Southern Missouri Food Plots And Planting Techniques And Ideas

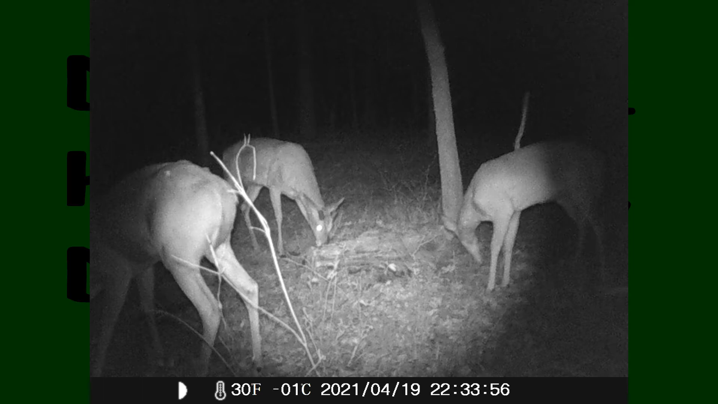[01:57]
On April the 10th, we have a picture of a buck still with horn on, still hard horn, so kind of a strange deal there.